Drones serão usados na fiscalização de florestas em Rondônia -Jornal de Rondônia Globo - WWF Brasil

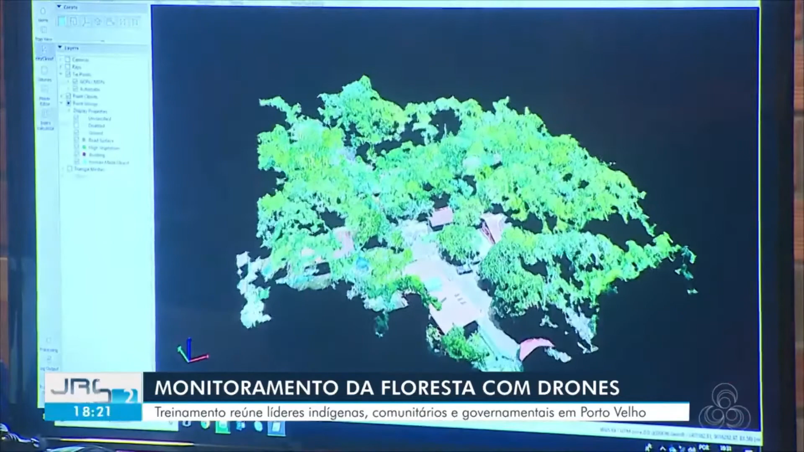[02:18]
que permite monitorar a área filmada através da criação de mapas em três dimensões.